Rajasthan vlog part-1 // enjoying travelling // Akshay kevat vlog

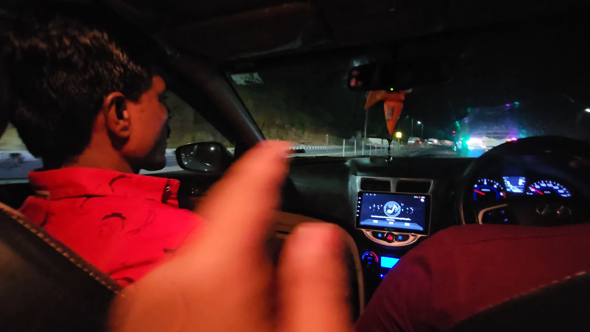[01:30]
देखो दिख रहे हैं ये पहाड़ जैसे माउंटेन। यस, वी आर द इन राजस्थान। तो एंजॉय करेंगे सिर्फ। हरीश बहुत अच्छी ड्राइविंग करते हुए और चलते हुए, चाचा इधर बैठते हुए, निशान भाई एंजॉय करते हुए, गज्जू भाई कैसा रहा? बस तो फिर चल रहे ये। हाँ भाई, तुम कैसा?
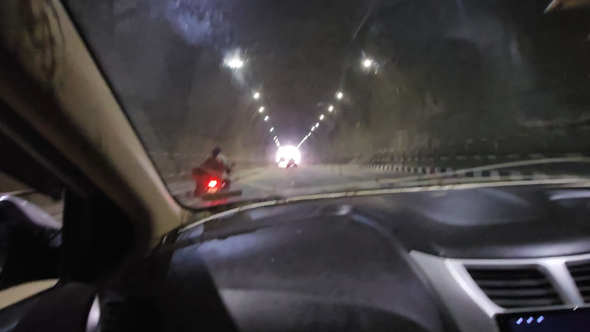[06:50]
देखो कुछ अलग ही, यहाँ पे मैंने मेरी गाड़ी लाऊं यानी ऐसे एग्जॉस्ट वाली, भाई साहब देखो फर्स्ट एक्सपीरियंस था मेरा टनल के अंदर का।